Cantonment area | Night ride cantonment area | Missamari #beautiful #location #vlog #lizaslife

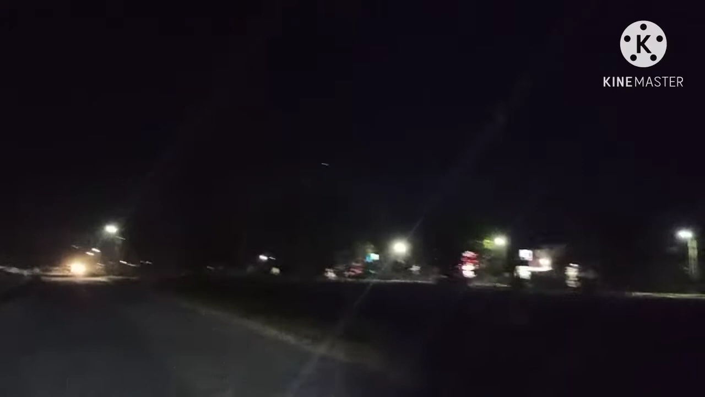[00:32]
डूसरा साइट में यूनिट है जो उसमें भी बहुत अच्छे टरह से डेकुरेशन किया है बट इतना अच्छा लाइट नहीं है तो इस बज़े से थादा अंधेरा अंधेरा लग रहा है तो चलिए चलते हैं